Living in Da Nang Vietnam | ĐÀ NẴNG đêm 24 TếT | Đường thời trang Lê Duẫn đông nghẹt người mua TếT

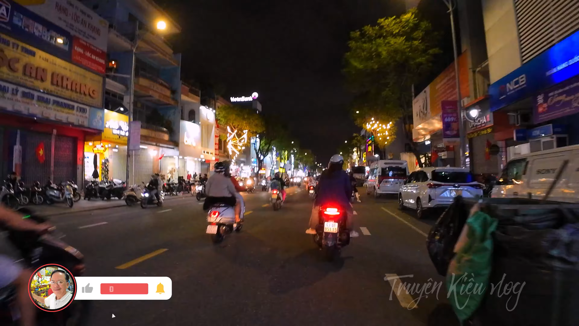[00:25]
đây đường Lê Dưỡng về đêm tối nay là 24 Tết rồi 24 Tết rồi còn 5 ngày nữa 5 ngày nữa là bước xuân năm mới rồi nên tôi đi con đường xuống con đường Lê Dưỡng này tôi đi chia sẻ các bạn xem